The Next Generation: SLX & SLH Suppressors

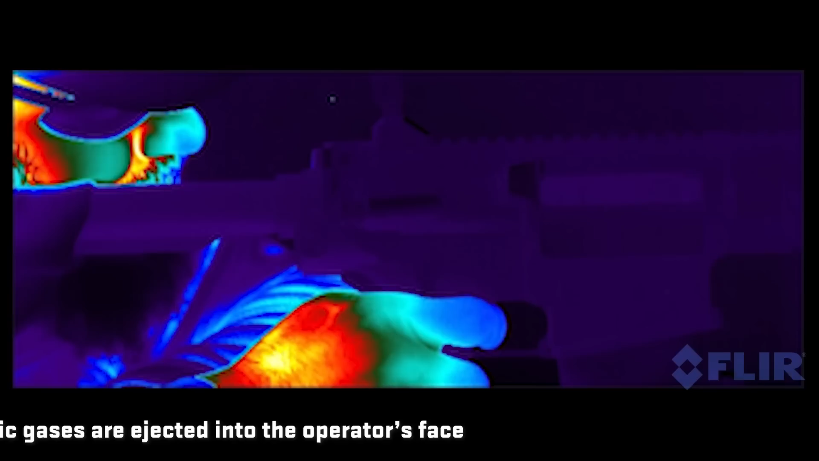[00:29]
gases into the operators face as well as a heavy-duty high-volume high-pressure suppressor out of necessity to meet the requirements of the
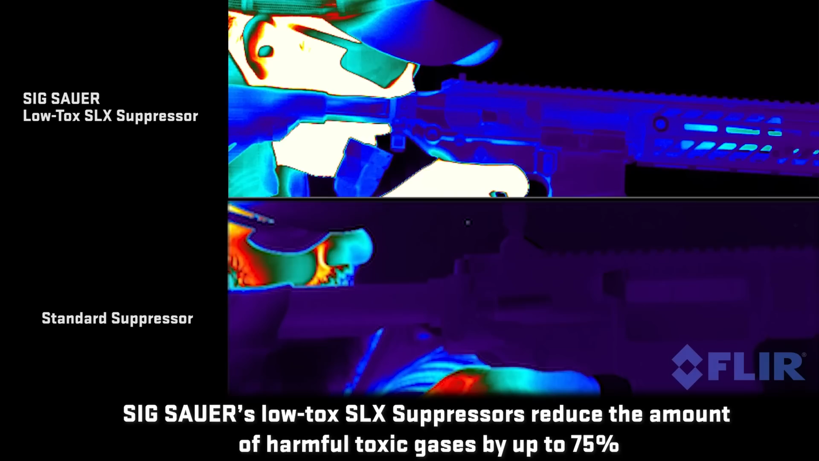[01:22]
equal gases go out the muzzle and then back through the bore into the chamber and into the shooters face so the mapping of those gases has allowed our SIG low-tox